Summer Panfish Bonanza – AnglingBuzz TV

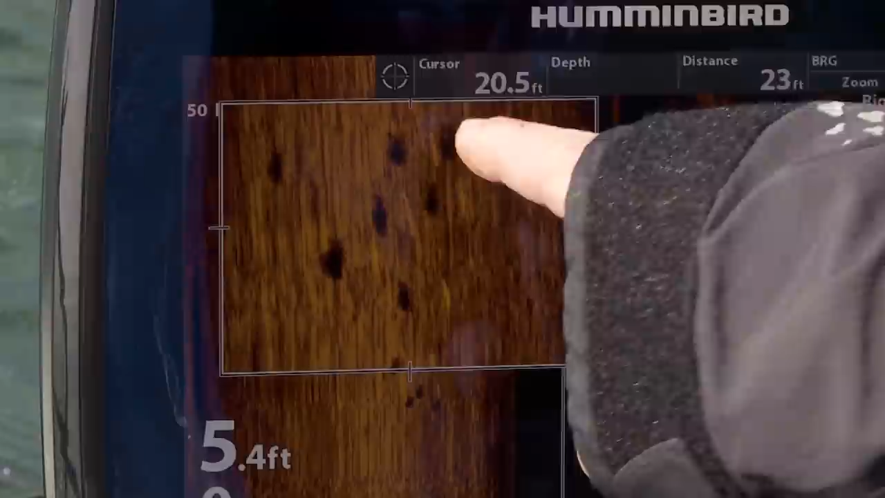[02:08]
use your electronics really hunt them through and on those hot sunny days panfish may suspend super
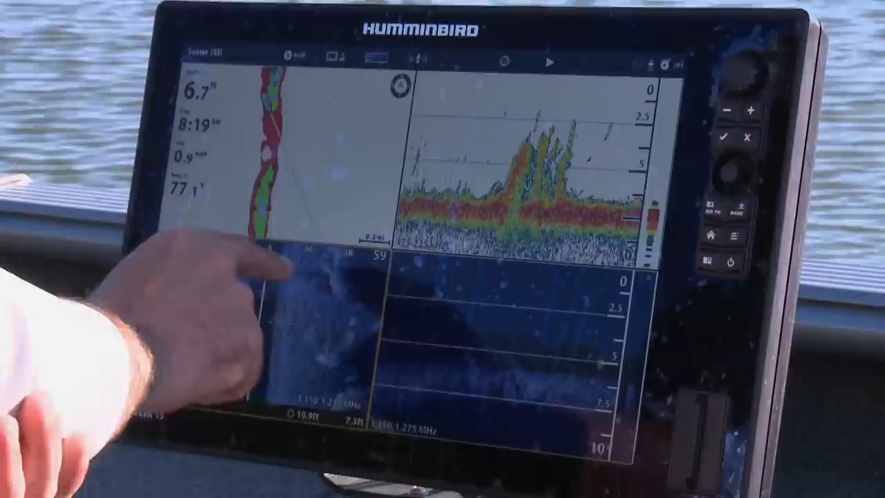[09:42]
bluegills maybe a few more scattered about but that's exactly the kind of stuff we're looking for so for us right now it's finding the edge of the weeds like that and boom once you know it there's the bluegills and